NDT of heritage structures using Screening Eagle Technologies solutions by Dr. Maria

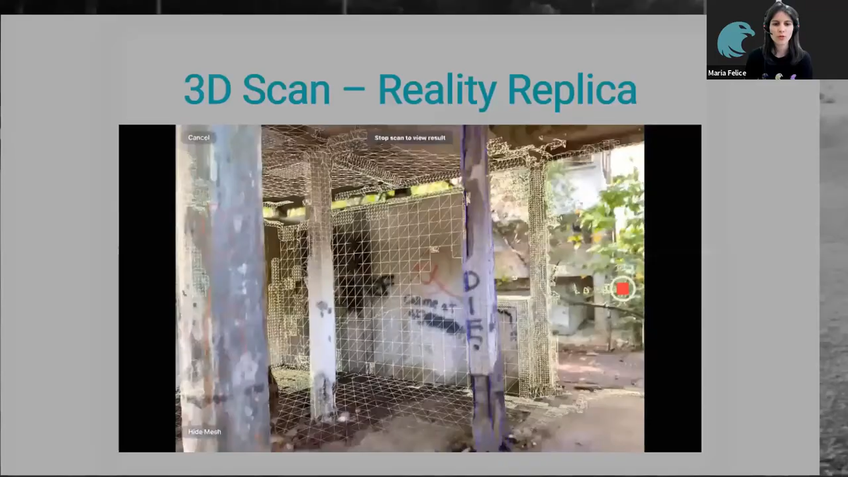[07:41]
So this is the 3D scan.
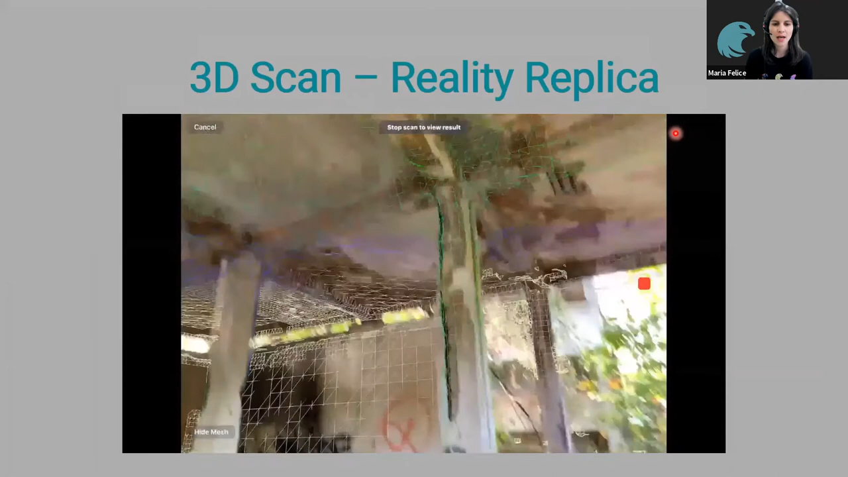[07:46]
So with the latest iPad models, there is LIDAR technology incorporated.
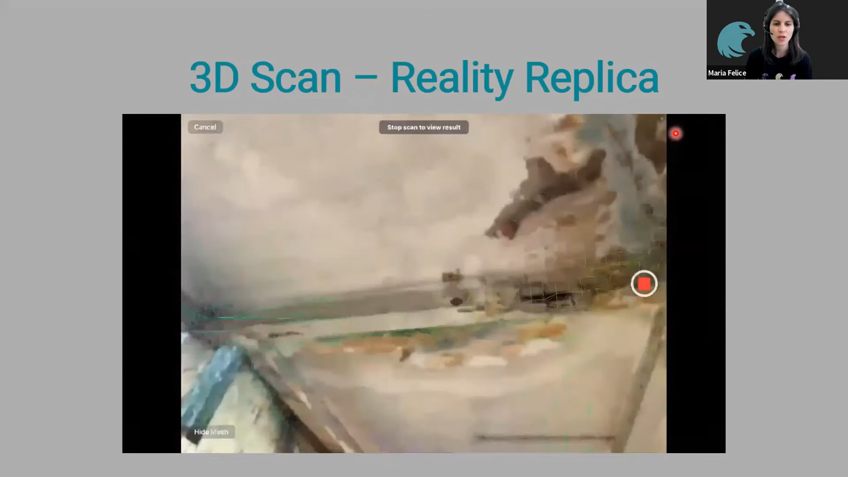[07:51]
So we can use this to scan our building, just walk around, you know,
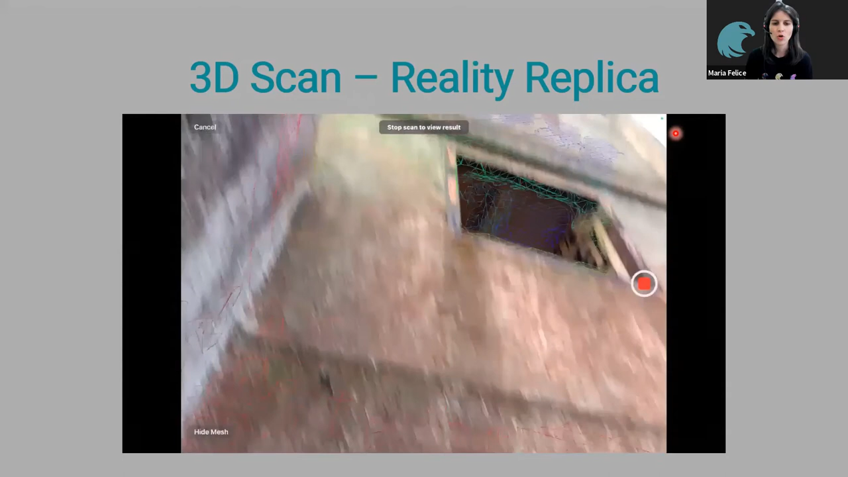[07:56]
lifting the iPad up and down, and you can scan the building or the structure, whatever it is, and then generate a 3D model.
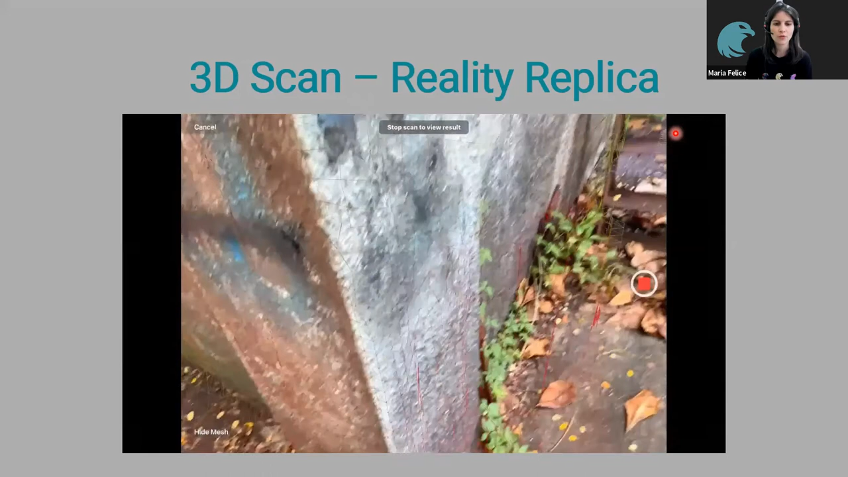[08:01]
And then this 3D model can be used as your starting point.
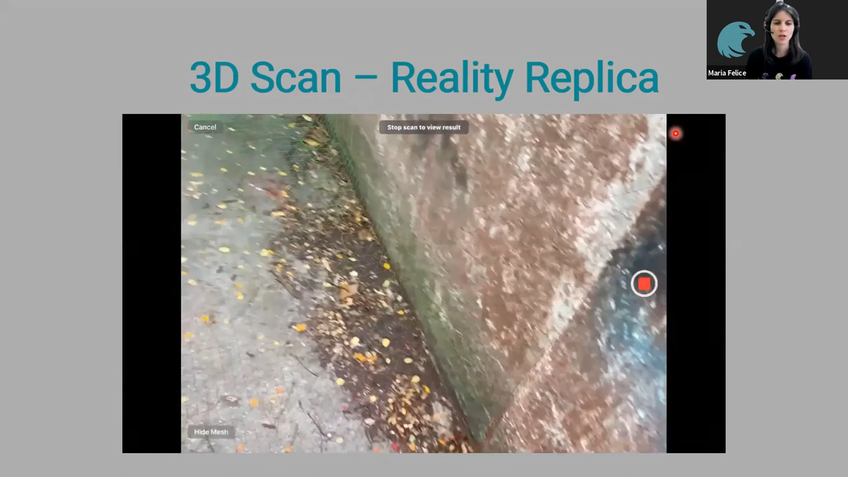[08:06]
So you can apply your spots, anything you notice onto this 3D model.
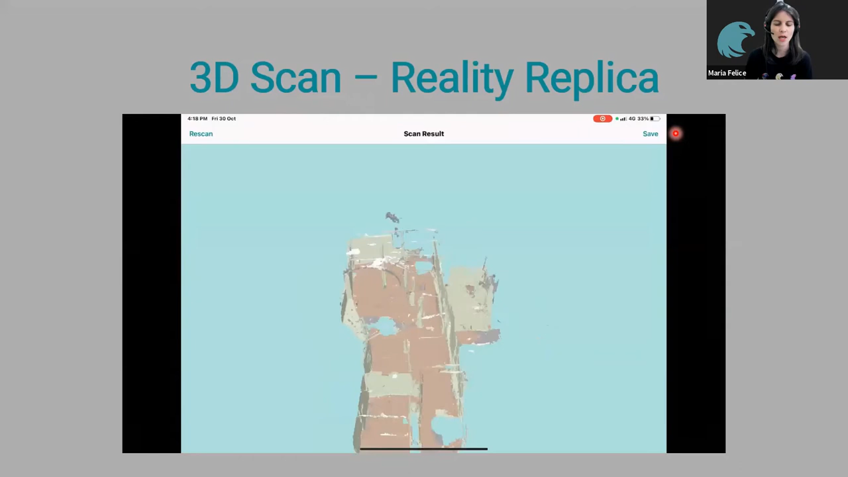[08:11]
And this is also useful for people who are doing BIM.
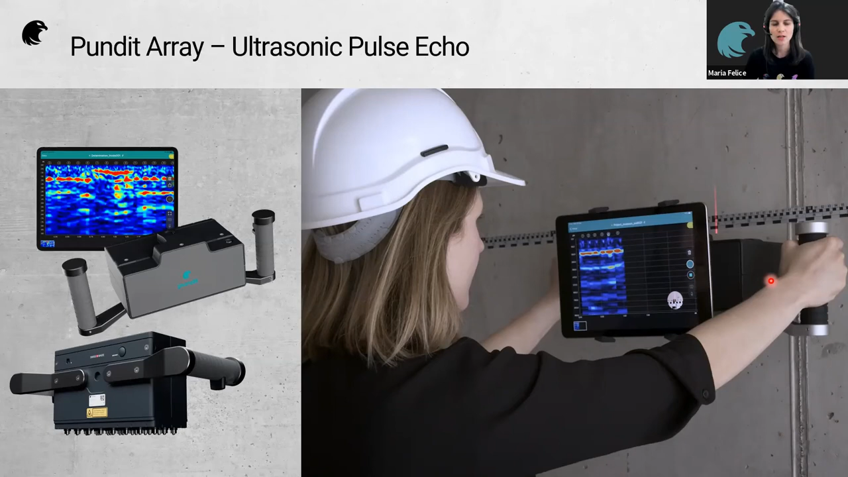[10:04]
So it's very good at picking up any air within the material. It's also useful for measuring the thickness of a structure if there is no access to the other side. The next is ground penetrating radar. So this uses radio waves. So it's particularly good for picking up any metal within our structure. So we actually have three products at ProSec which can do this. And you can see here in the bottom right, an example, this is a very large rebar mesh. So maybe in heritage structures, if they are particularly old, they won't have any rebar inside.
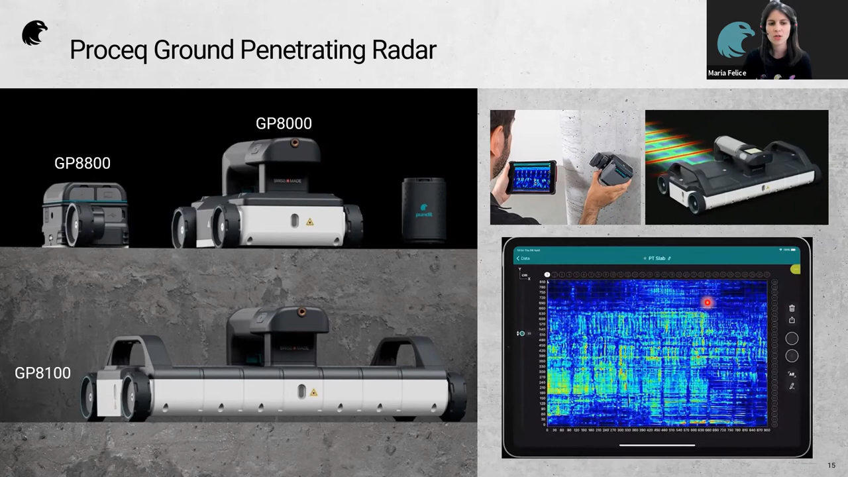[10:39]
But this can be used for detecting other materials. So if, for example, the structure is made of stone and there's another material present inside, it's easy to detect this.
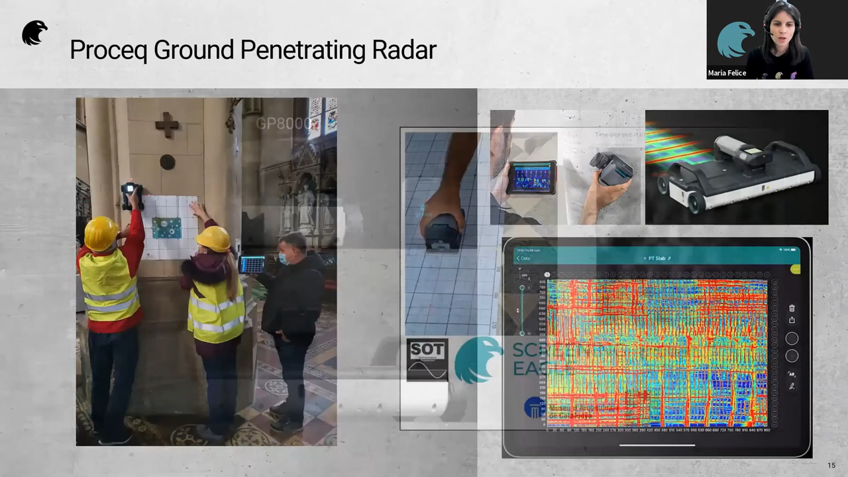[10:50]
And you can see here some examples. So this is at the Zagreb Cathedral in Croatia. So some researchers from the University of Zagreb did an inspection of the cathedral using GPR. And this is another project happening in Spain. And again, they're using our GPR products, this time to inspect mosaic. So very old Roman mosaic floors.
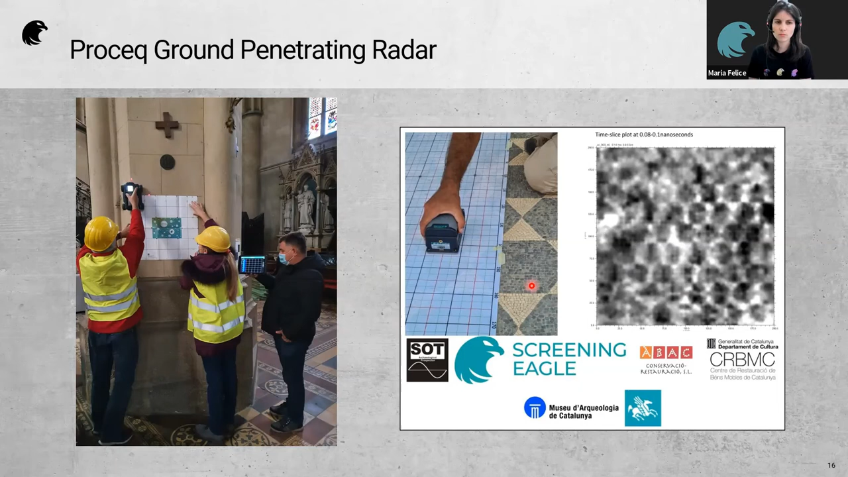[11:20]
This is another type of ground penetrating radar. So now the frequency is much lower. So it allows us to look deeper in the ground. So an application for heritage structures would be if there were buried structures in soil, for example, you could use this technique to detect them.